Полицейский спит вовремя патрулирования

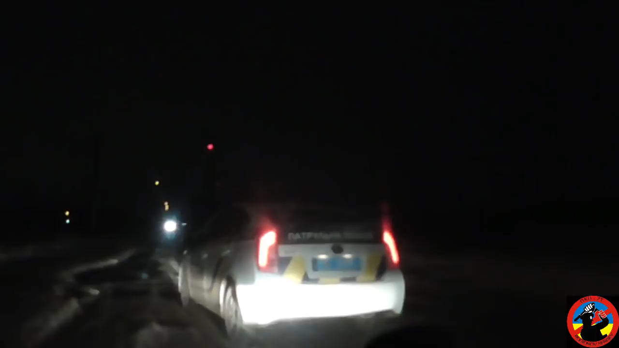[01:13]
Смотри, волчара спит. И что, и до сих пор спит? Да он едет, ему сигналит, он не встает, козел. Полицай.
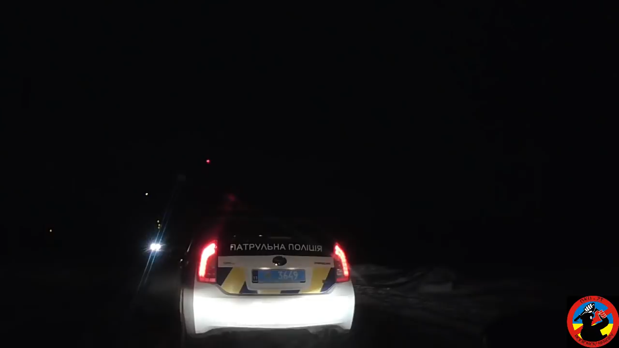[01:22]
Вставай! Вставай! Вставай! Смотри, не остановится. Вставай!